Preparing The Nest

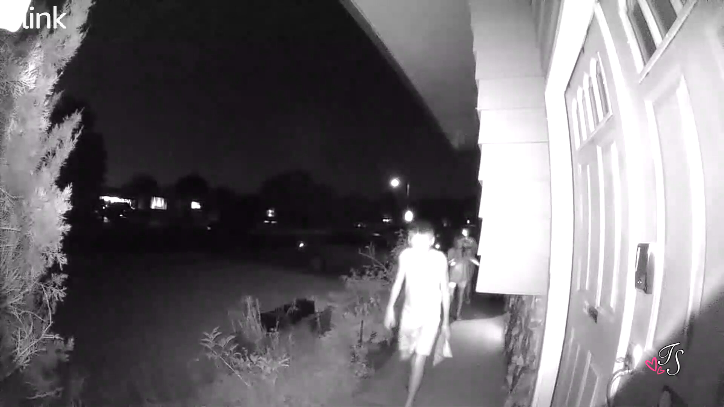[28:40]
Right at the same time I hung my phone down so like I didn't really get you. There's a red light on that, is that the infrared?